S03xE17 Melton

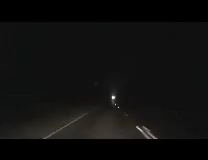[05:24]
All right. Driving home. Layered on the back roads I don't know if you can see way up in the distance there You can probably see the city of Melbourne